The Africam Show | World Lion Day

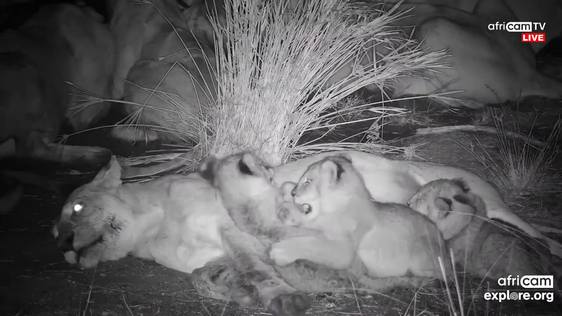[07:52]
Eat or be eaten. And of course for these young cubs to survive, their moms and the adults of the pride need to be well fed, particularly with the pride of this size. There are 26 members. There are these three new cubs. There are these huge disagreements around the dinner table when it comes to lions.
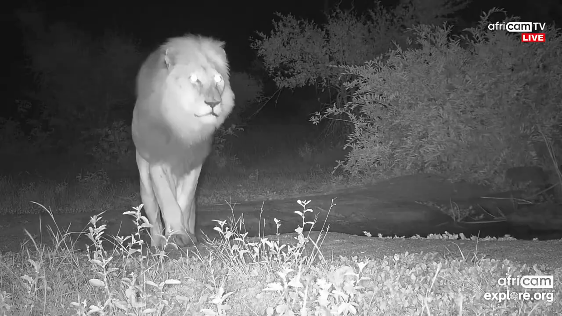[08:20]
Very common. Giving those new cubs a little bit of a fright, but this pride is actually ruled over by the two Mekon males. You can see the two males here in this little clip.
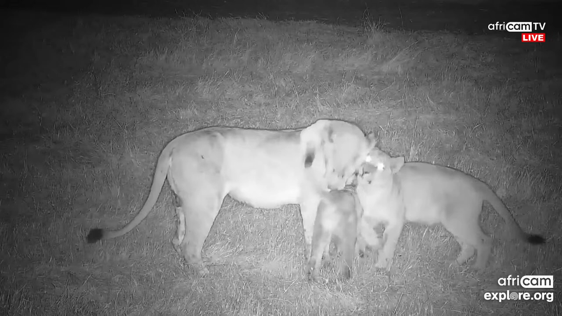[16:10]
But there's lots of really cute cubs in this pride, as you can see here.
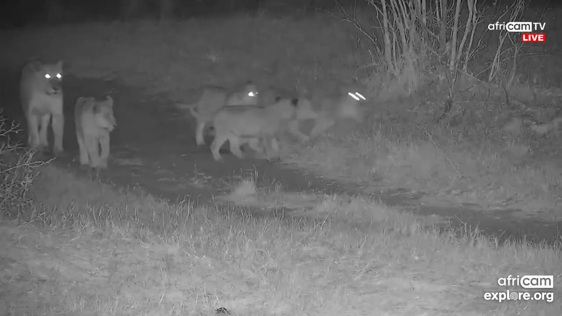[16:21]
One of which actually has a wound on its side, which is slowly healing now and much like Vincent, who we chatted about earlier. I'm certain that that will eventually heal, but perhaps leave a scar, which will help us identify them in the future.
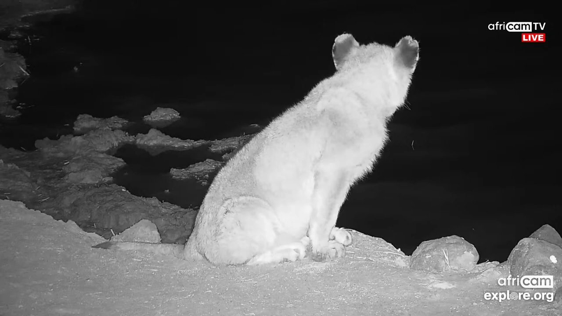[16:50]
But yeah, you can see lovely little views of the extremely cute little cubs. And the information that we have looks like there were, well, this was a pride to be about 18 strong, including the cubs. And that excludes a number of young lionesses,
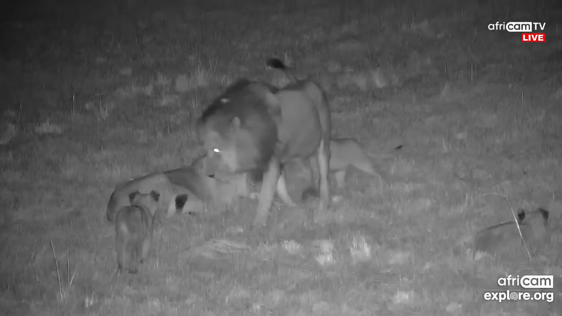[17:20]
three young lionesses who seem to have broken away from the pride. Which again is not uncommon to see particular lionesses starting a new one. And here you can see that young cub with the wound on his side. It's difficult to say what that was from.
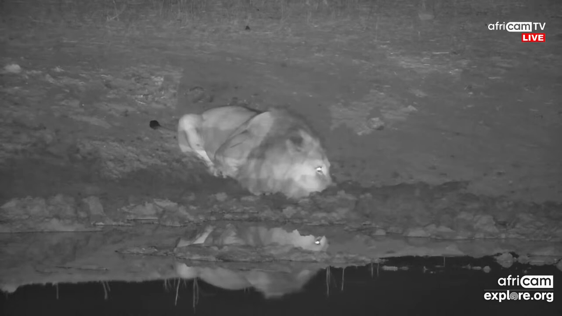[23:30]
And this is up from our Tau camera. For all of you out there who are not sure, all of our cameras are based in South Africa. Many of them are part of the Kruger National Park or the Greater Kruger National Park.
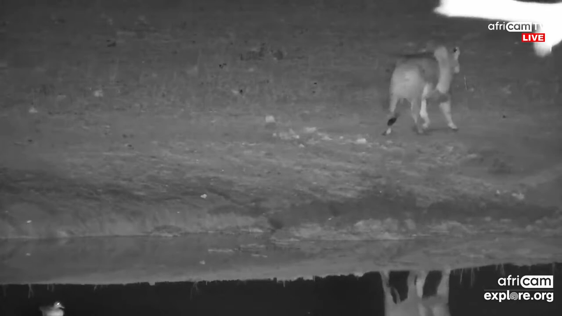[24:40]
He looks very full in this little clip. So it looks like he's got a meal recently.